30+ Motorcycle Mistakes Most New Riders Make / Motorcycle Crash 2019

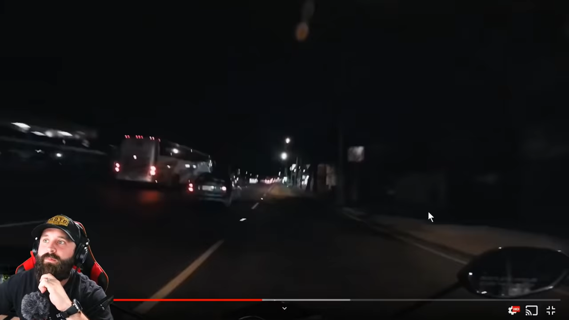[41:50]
So line of sight is a big issue on this one. You can't see around all the other vehicles. Being super close to this vehicle is not a good idea.
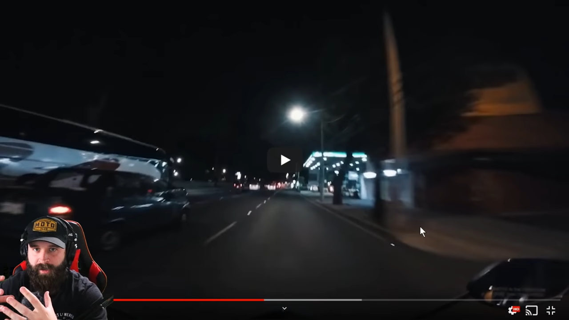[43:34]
So your visual distance is really diminished. And when I say that, also think of other motorists on the road. Their visual distance is also diminished. Now, you probably blend in as a motorcyclist with the car behind you and the cars here. So this person was opening up the view so they can see a little bit further. It just so happens that their hood and their engine and everything sticks out. This is a typical situation here. We have a ton of intersections. They're called T intersections here. Okay, so we got cars coming out. This is where I'm at. I'm riding in this lane.
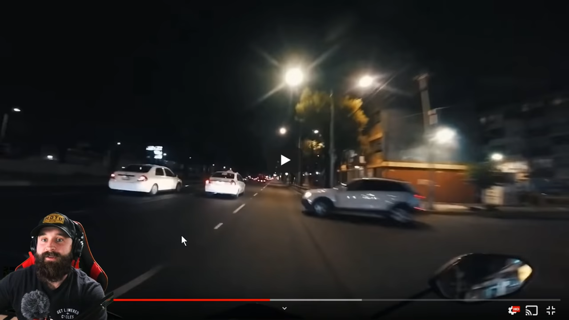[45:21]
If I absolutely had to, I'm always constantly checking my blind spots, both left and right. My mirrors both left and right. So I know where I am in a spatial, where like spatial space and time. I'm just going to start saying space and time. That way, if something like this happens, I can swerve left without even having to look, because I looked every 5 to 10 seconds and I know for a fact that there's no car in my blind spot. So if I absolutely had to, boom, evade to the left, back into my lane, so I'm out of other people's hazards.
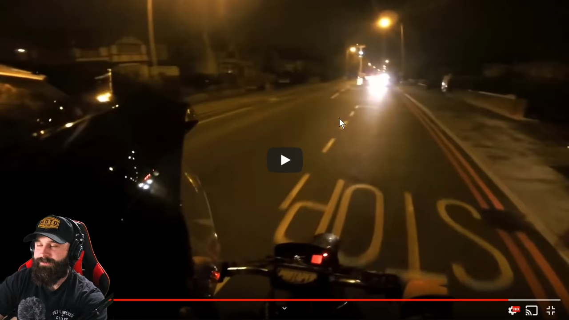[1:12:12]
Really wondering what he's doing here? Why he decided to turn left randomly, a giant bus? Take a quick look. The bus lane. I don't know if he's supposed to go to this one, but that's why he's doing it. At the time, you're not gonna know why, but take a look at your own footage and realize, oh. Because remember, you put yourself in a high-risk situation by lane filtering around all these vehicles. So that is the risk that you take when you do this.
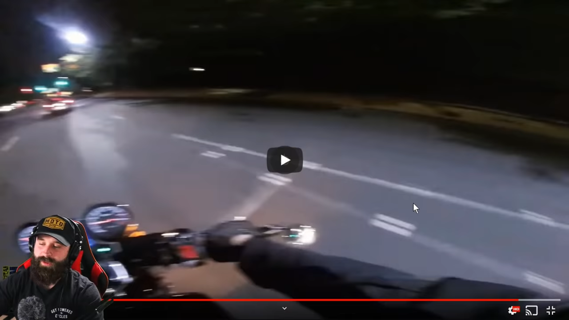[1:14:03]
So when a guy decides, or when a vehicle decides to apply the brakes in a green light, that should give you an indication that something's about to happen. He did good. There's not much you could do in that situation. Rolling off the throttle might not have been the best thing because the guy was also applying the brakes. So if you release the throttle or roll off the throttle, you'd probably be next to him, right, parallel right next to him.